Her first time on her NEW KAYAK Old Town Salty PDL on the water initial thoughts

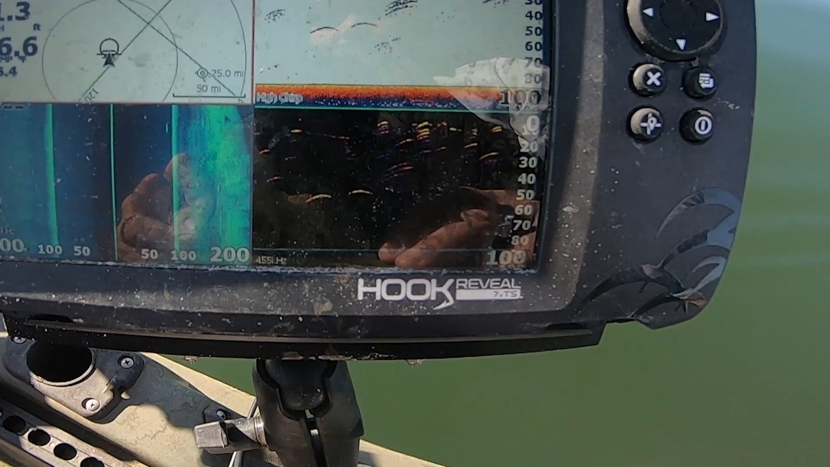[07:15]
Yeah, look at that. There's a lot of fish. A lot of marks. This controls, like, pretty reactionary.